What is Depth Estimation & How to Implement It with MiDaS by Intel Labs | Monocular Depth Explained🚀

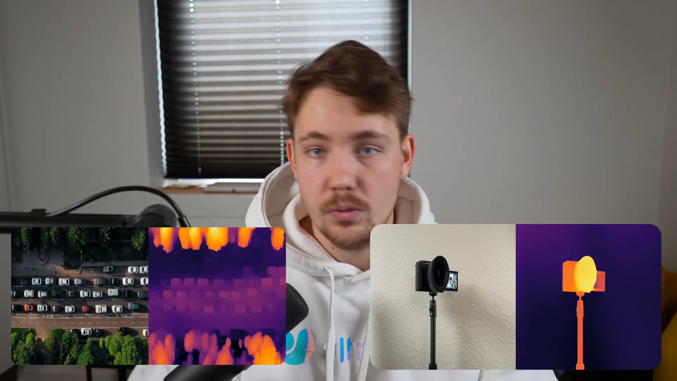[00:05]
So in this video here, we're going to take a look at the Midas depth estimation model.
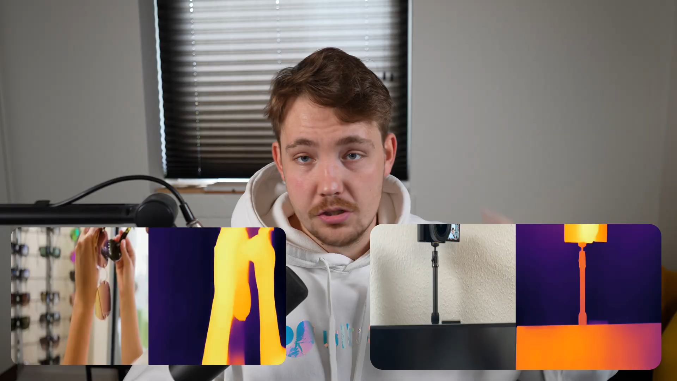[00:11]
So all we have to do is basically just take a single frame, can be an image, can be a video stream, we pass it through the model and then we get depth estimations out.
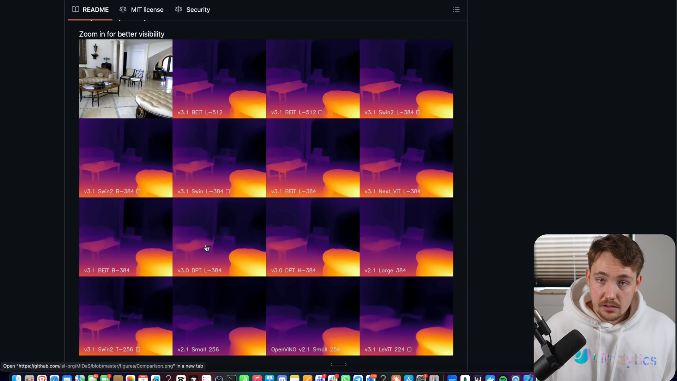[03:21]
And these are going to be much more detailed compared to like if you're using a stereo camera, you try to do the disparity maps and all of that, the traditional computer vision ways. You get pretty good accuracy there, like down to centimeter accuracy,
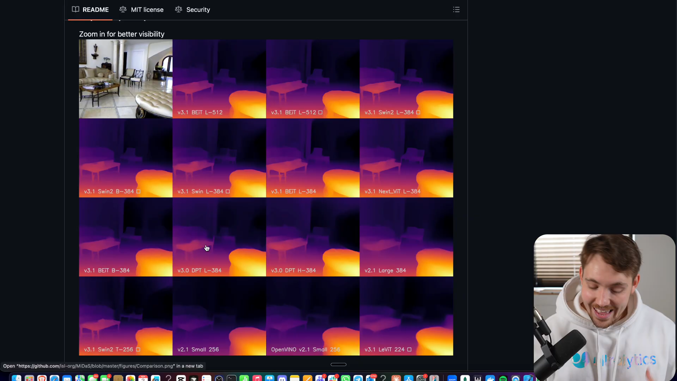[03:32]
but you don't get as fine details as in the AI depth estimation models because they basically just look at every single pixel. They don't really care too much about like occlusions from one camera to another.
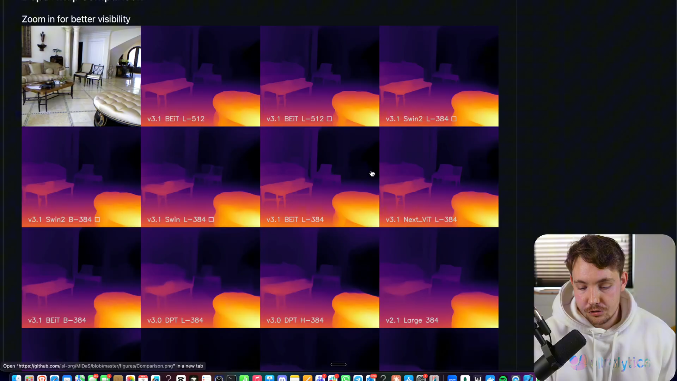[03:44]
It is, what does it see? Just converts that into relative depth values.